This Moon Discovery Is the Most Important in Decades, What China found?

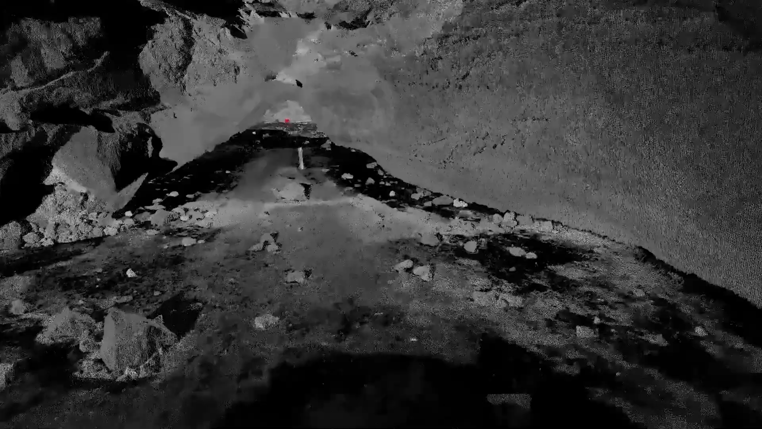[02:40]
But many tunnels remain intact beneath the surface, hidden, untouched, and frozen in time.